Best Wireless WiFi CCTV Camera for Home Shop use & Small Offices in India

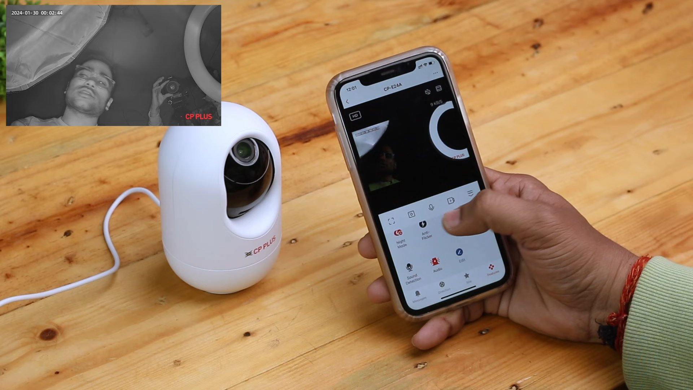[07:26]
बंद कर सकते चाहिए अब मैं सकानाइ� इसमोड को एक बार करके दिखा देता हूं आपको